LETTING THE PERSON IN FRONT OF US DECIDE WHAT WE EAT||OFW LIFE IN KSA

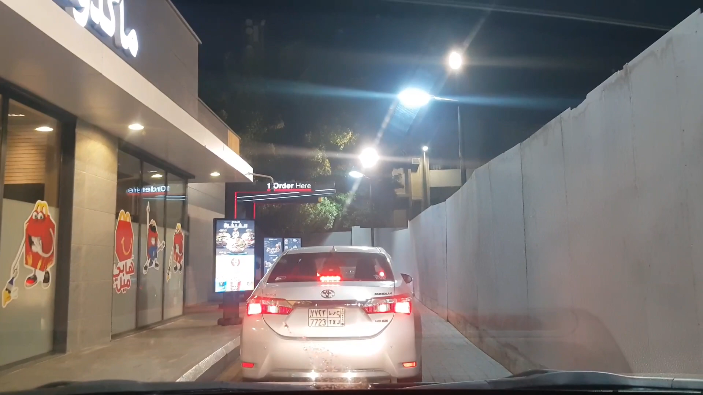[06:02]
Oh my God, nandito na tayo sa harapan. Wait, it's the challenge kung ano ba ito. Sana wag namang epic fail tong challenge na to. Yung taka talaga nakikita ko sa likod, ang daming bata o. Oh, sa dalawa. I think tatlong bata ay nasa likod. Tatlong bata ay nasa likod. Tapos siguro yung mama nila nasa harapan. It's a roadblock. Yeah,